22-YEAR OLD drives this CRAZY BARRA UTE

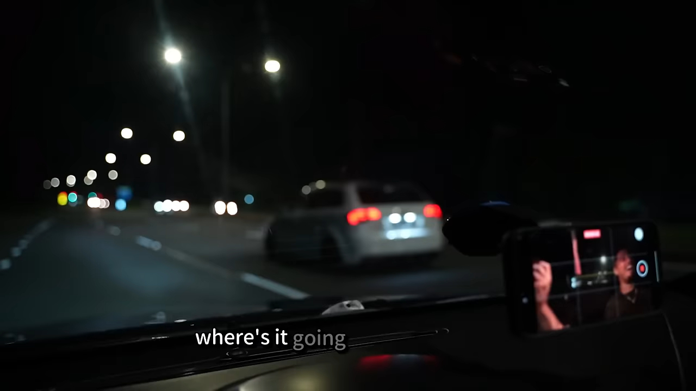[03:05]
Wait. Where's it going? Wait. What happened? Let's go. I didn't even fall, bro. It's six foot f***ing pointy, guys. It's too big.